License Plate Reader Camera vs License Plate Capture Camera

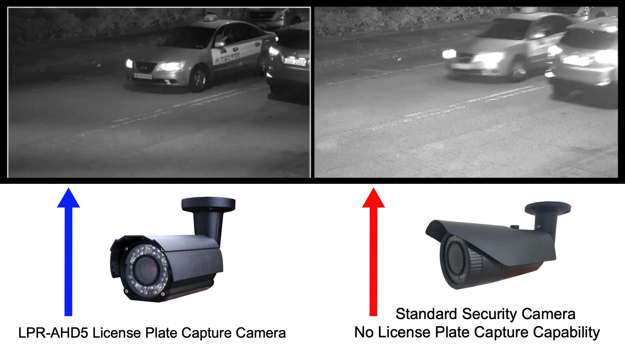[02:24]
The video on the left is the license plate capture camera and the video on the right was recorded using a standard security camera that has no license plate capture capability. Also note that this is a 1080p or 2 megapixel resolution BNC camera that connects the DVR using RG-59 coax cable. You will notice that the LPC camera is compensating for the fast rate of speed that the cars are traveling. The standard camera does not do that.